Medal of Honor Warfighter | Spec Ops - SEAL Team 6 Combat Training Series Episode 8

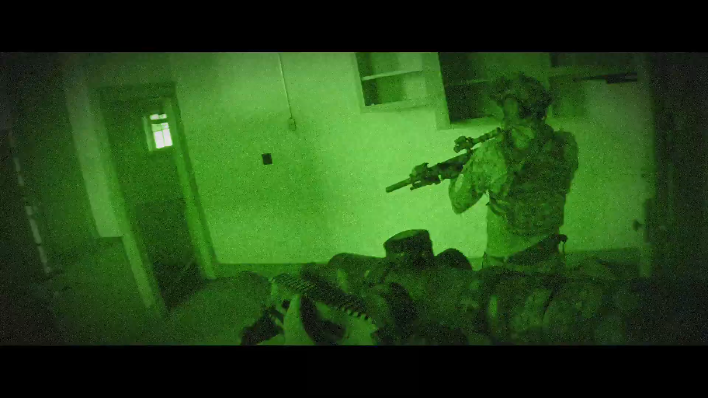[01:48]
Now with near full field of view night vision, we can fight at night the same way we would during the day.
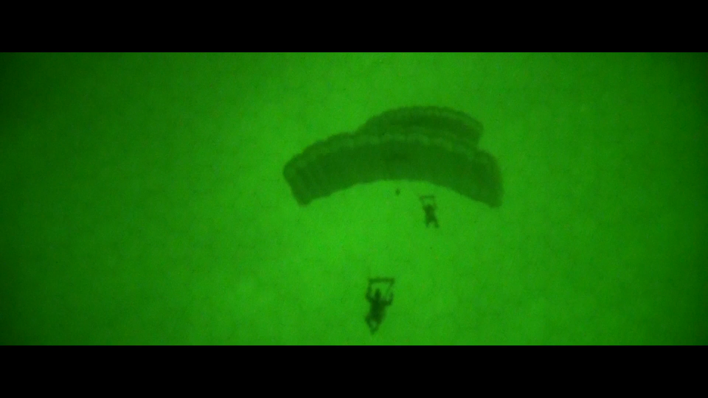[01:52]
But we still maintain that element of surprise under darkness.
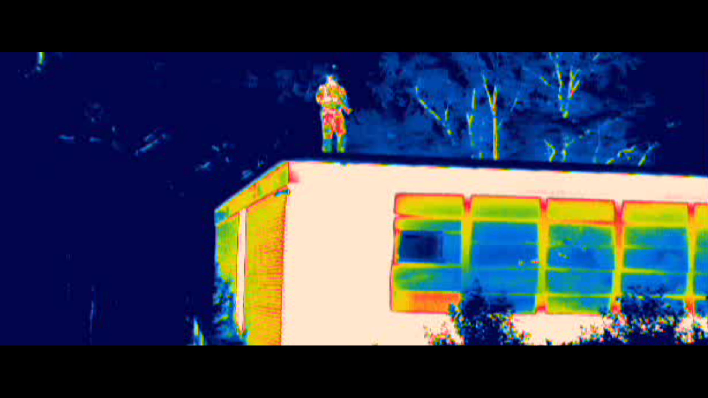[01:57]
Thermal imagers allow us to see enemies that are hiding and may not be visible on our night vision. Once guys are on target, the ISR platforms are our eyes in the sky.